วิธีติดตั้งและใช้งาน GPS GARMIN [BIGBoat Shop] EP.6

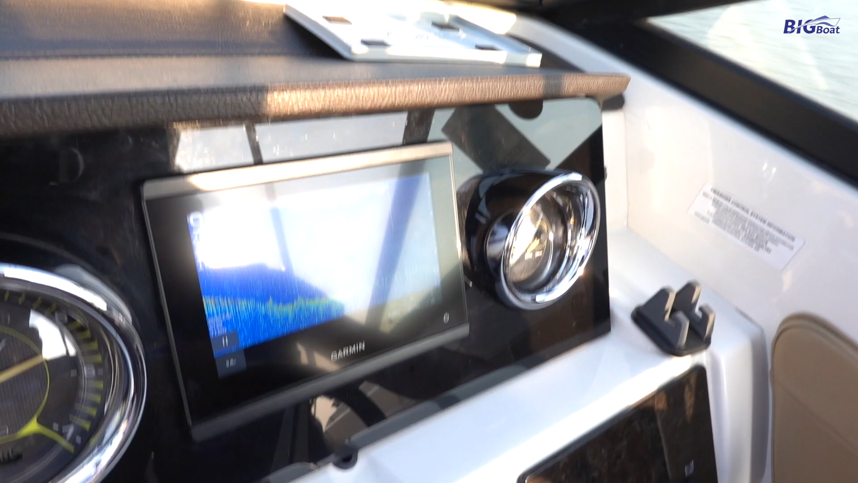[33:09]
49 ม. 6เจ๋งว่ามันจะหายเริ่มหายใน 30 น ถ้าเป็นแต่